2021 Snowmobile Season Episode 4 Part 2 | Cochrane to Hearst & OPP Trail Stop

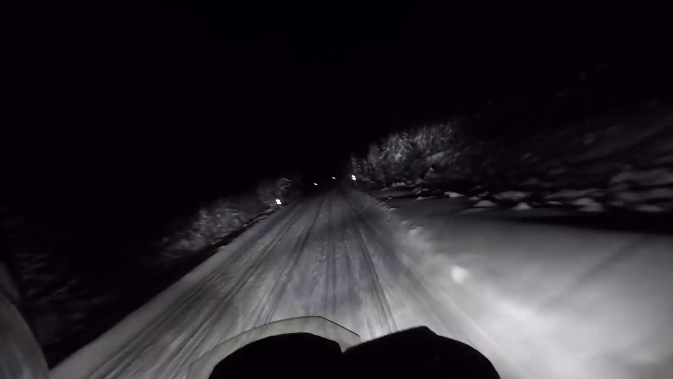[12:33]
was pretty bumpy across to smooth rock across smooth rock to moonbeam but one time we got onto the moonbeam trails they've essentially been mint ever since and we're probably just an hour out of being in Hearst so we're gonna get there soon and the trails have been awesome just wanted to give you guys an update and we'll do a little ride for a little bit and you can see how these LED lights are working and they're doing a fucking amazing job so yeah